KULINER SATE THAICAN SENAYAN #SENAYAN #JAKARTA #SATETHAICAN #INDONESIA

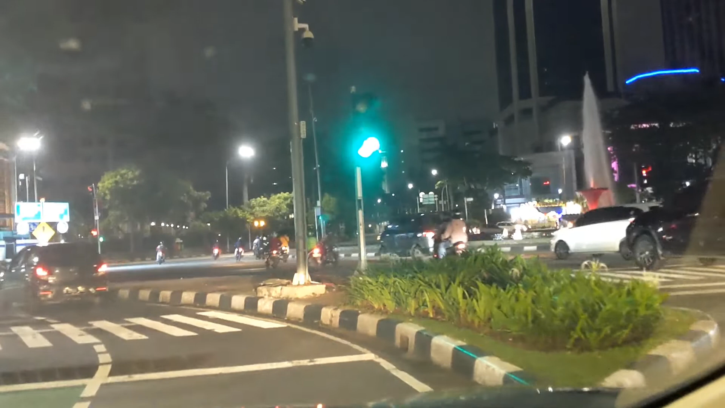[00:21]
Oke, kita udah masuk ke kawasan Jakarta Pusat, pusat kotanya, pusat perkantoran juga
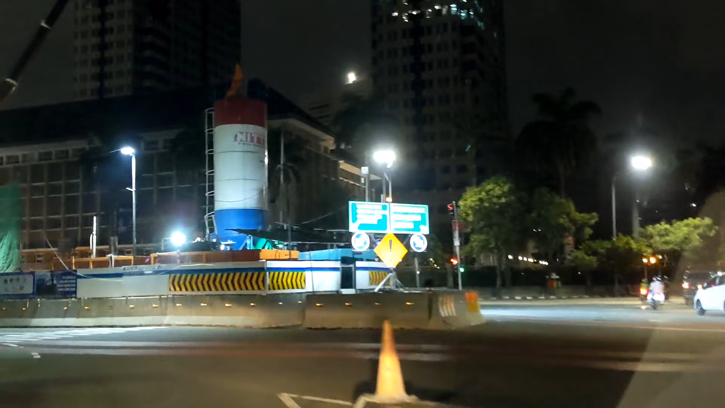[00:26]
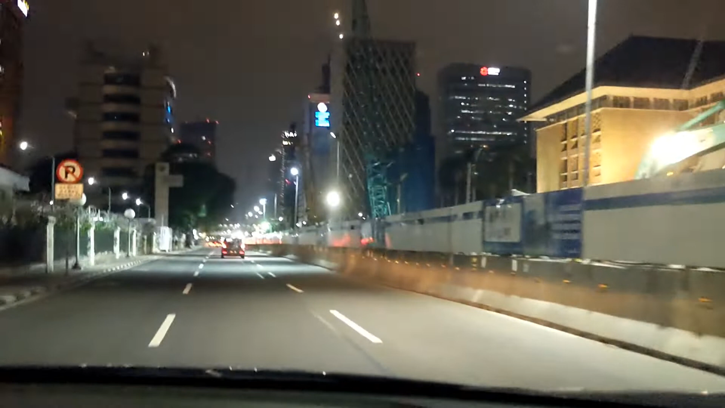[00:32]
Dan kita mau ke arah Senayan Mau ngapain kita di Senayan, kita mau cari makanan, mau kulineran Ini kayaknya lagi pembangunan di tengah jalan ini Kayaknya MRT ya, tapi gak tau juga sih Ini kalau gak salah, Sarina ya Eh, bener gak sih? Tamprin
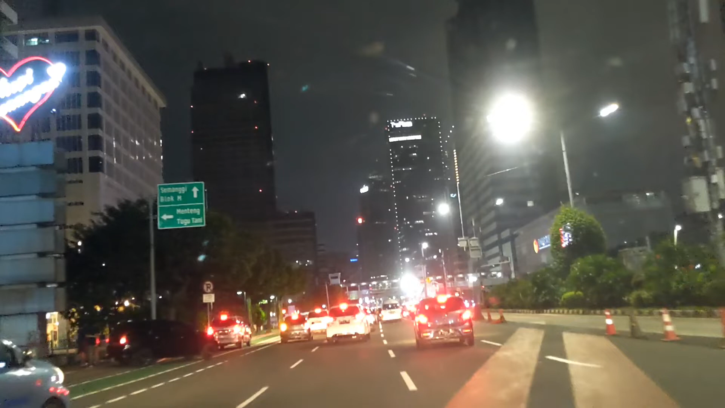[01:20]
Eh, iya bener, ini Sarina Lupa Kalau disini udah gak ada mobil buli gede lagi Yang ada, cuma ini, apa Ini, paling gede juga Elep
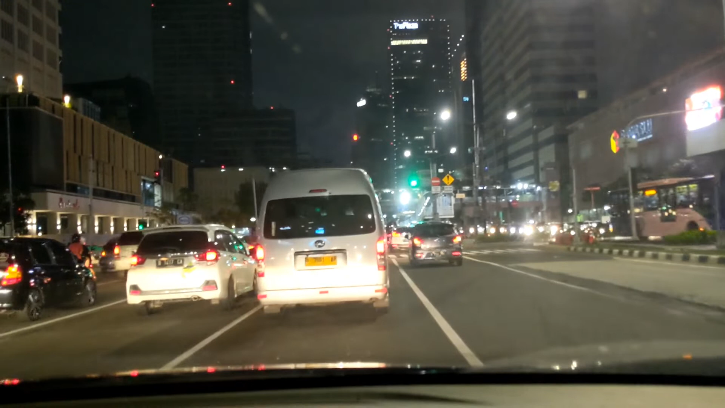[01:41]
Ini Sarina, tempat orang-orang nongkrong, anak-anak muda nongkrong Tapi kayaknya ditutup ya, lagi ditutup nih kayak sekarang nih Transjakarta Transjakarta, Sarina Bisa lihat juga
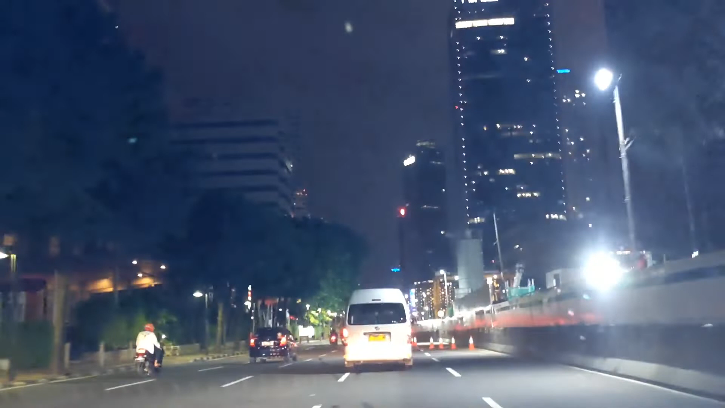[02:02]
Ini lagi tahap pembangunan di tengah-tengah jalannya sekarang untuk Jakarta Pusat Kota Pusat Perkantoran Dan ini kita udah sampai ke Bundaran HI Kalau gak salah Bundaran HI ya Eh, belum Dikit lagi Ini gimana sih operatornya Dikit lagi Bundaran HI Habis Bundaran HI Kita masuk ke Sudirman
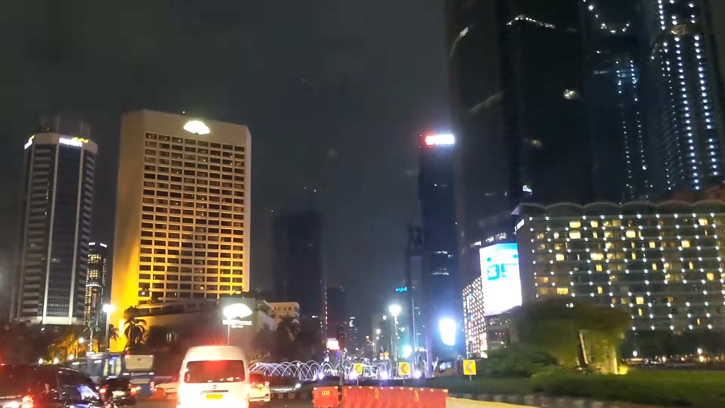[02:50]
ibaratnya hutannya Kalau misalkan untuk tengah kotanya Nah ini nih Kemerlapnya Kemerlap kota Asik banget gak sih perjalanannya
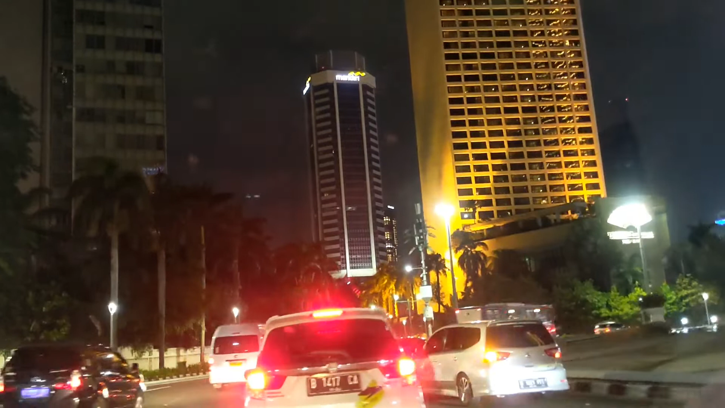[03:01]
Santai Gitu kan Nah, kalau malem Kalau tengah malem itu gak terlalu rame Cenderung Sepi jalannya jadi enak Kalau misalkan kita jalan Sebelum Corona Ini asik banget Karena kenapa Seru, seru, seru, seru, seru, seru, seru gas Karena gak terlalu rame Tapi gak digas juga Santai aja Ya gak
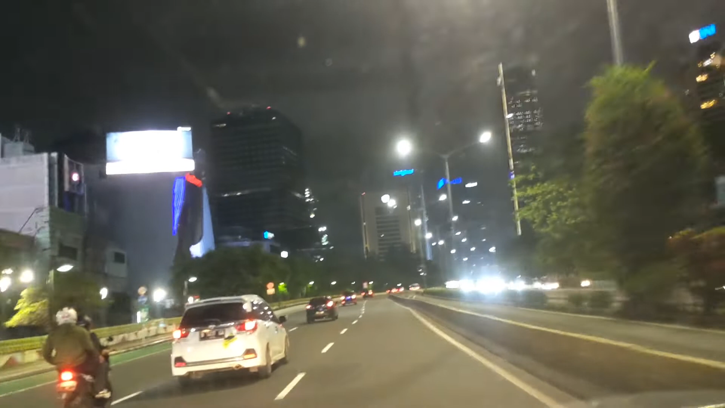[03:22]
Seru sih kalau malem Karena kenapa Kayak Ngeliat hutan gitu Tapi ini ngeliatnya Ngeliat Bangunan-bangunan tinggi Nah norak sih Tapi gak apa-apa sih
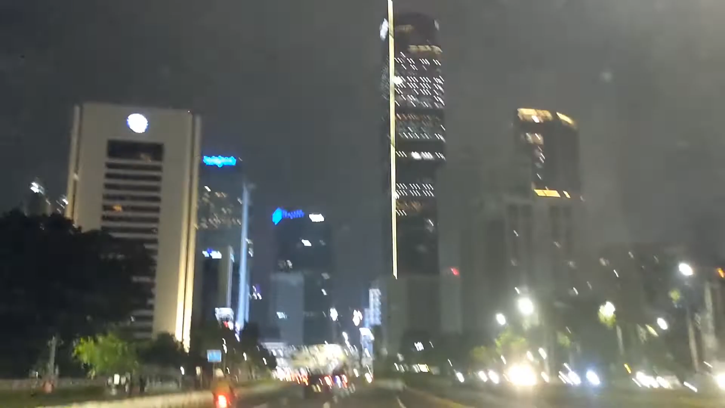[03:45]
Ya kan selera orang kan beda-beda ya Kalau gue sih lebih suka Kemana gitu Nah, kalau gue suka semuanya Dimana bumi dipijak Disitu langit dijunjung Yoi gak Yoi dong
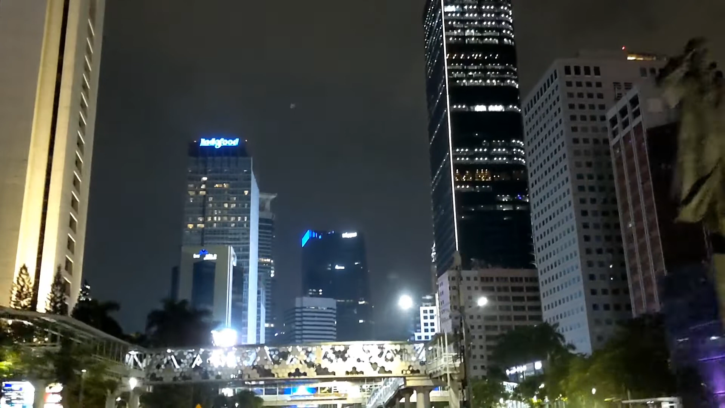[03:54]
Udah lewat dari patung Sudirman Dan kita
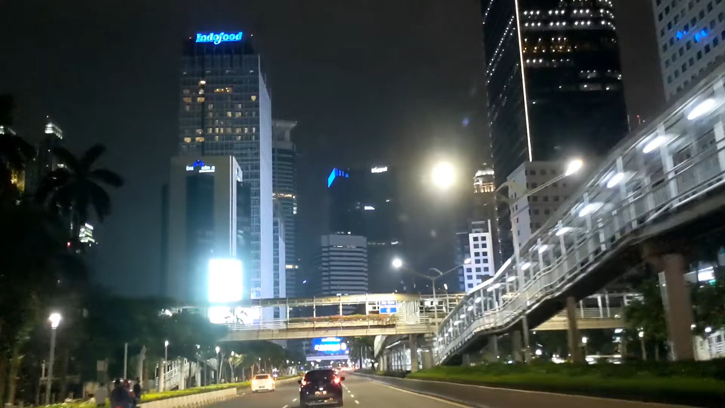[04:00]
udah masuk jalan Sudirman Pusat Perkantoran dulu Bertahun-tahun ngantor disini nih Ada di Plaza Yuobi Dulu Terus ada di Ini apa sih namanya Ratu Plaza Wisma BN46 Juga pernah Juga ngantor Gitu Ah, dulu ya Pagi-pagi Heptik Harus pergi ke kantor Sorenya Beberes-beberes Sampai malem Capek Ya kan Weekend Ngumpul sama temen-temen Gitu
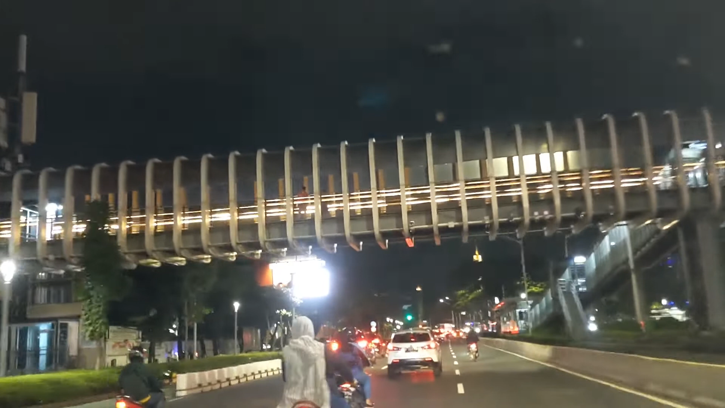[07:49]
Lihat terus ya jalannya Berapa menit jarak tempuhnya Wah gila Kurang lebih 10
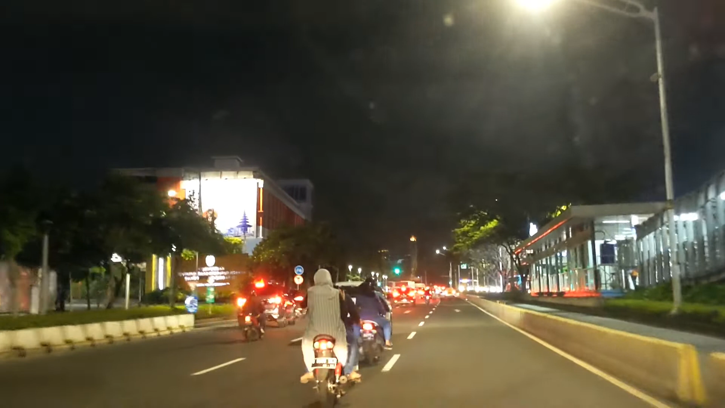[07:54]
menit Coba kalau pagi Kalau siang Kalau siang nih Dari Bundaran AI Ngedapetin Senayan
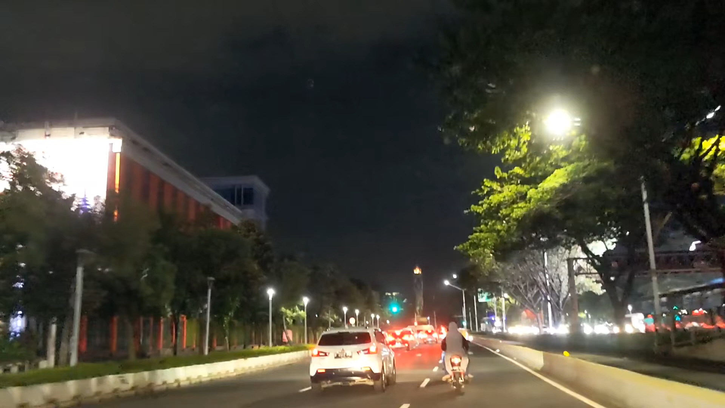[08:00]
Apalagi pagi ya Jangan Harap 10 menit Ini karena malam aja Udah mulai sepi Sekarang udah jam 9 4
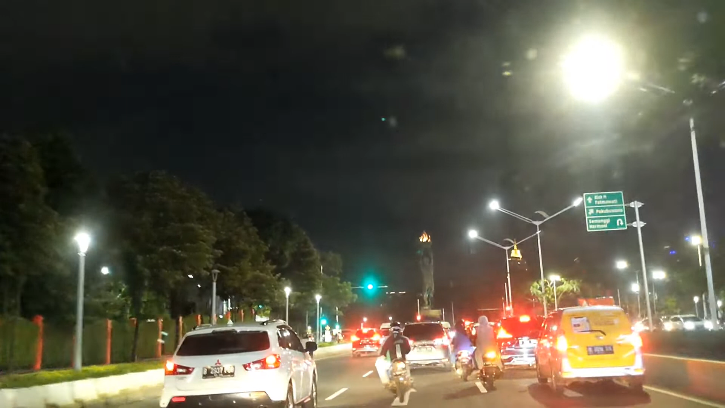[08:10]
Waduh Ini juga disini dulu ya Sering banget Kita pameran Perbankan Di Senayan City Di Plaza Senayan Nah kita cari makannya Di Putaran sana Di Putaran
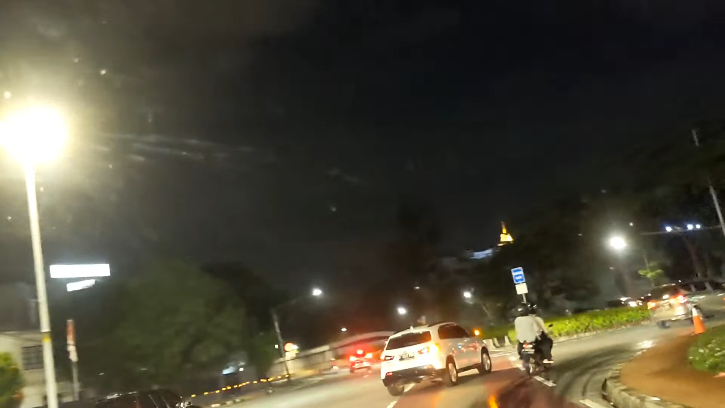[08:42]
Kita bisa lihat Kita lagi di lampu hijau
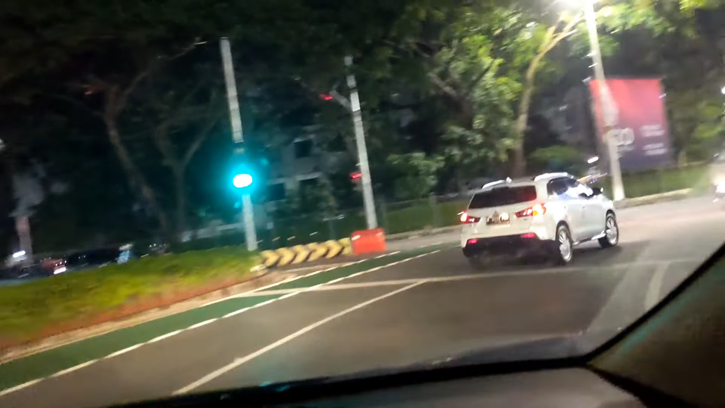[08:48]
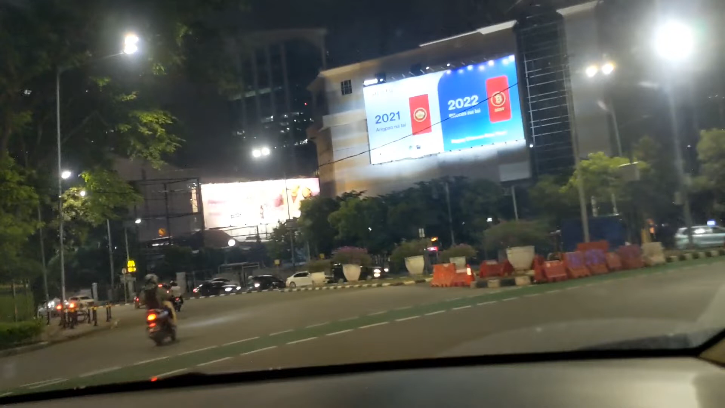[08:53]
Oke Kita mau makan dulu Nah kita udah mau nyampe Di Ini SCTV Tower itu Ada di Senayan City Dan kita harus
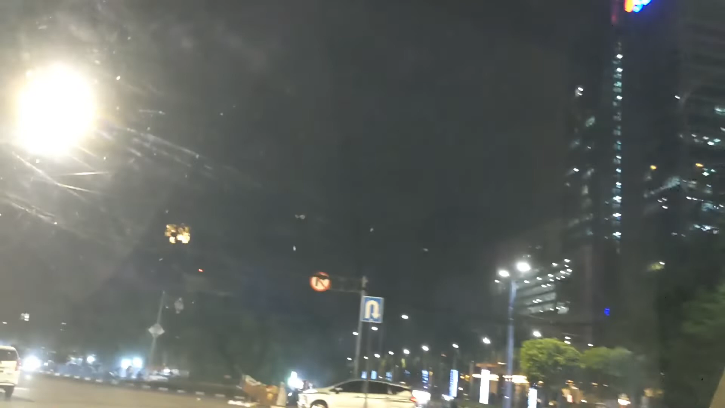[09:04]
Carinya yang Diputer balik sana Aduh jauh banget lagi Muter baliknya
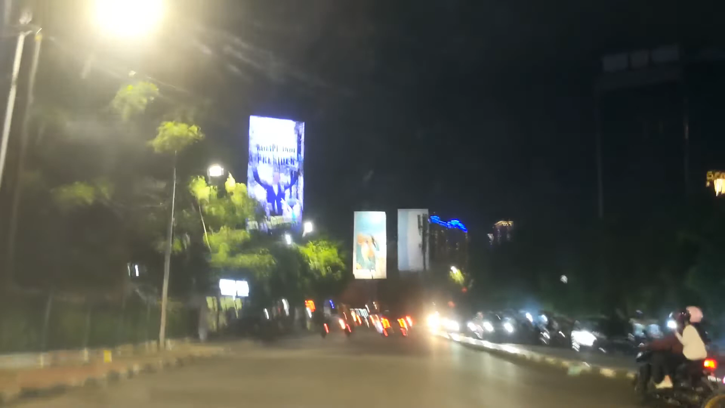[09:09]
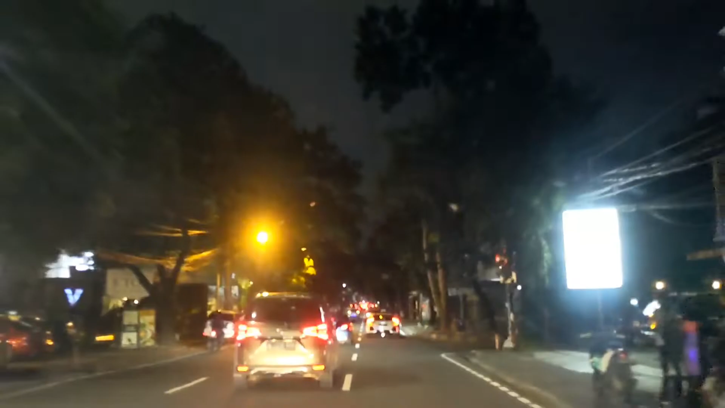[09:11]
Nanti muter Wow Ada mobil keren tuh Di depan tuh Gas Kita cek Nih mobil apa guys Kita disatai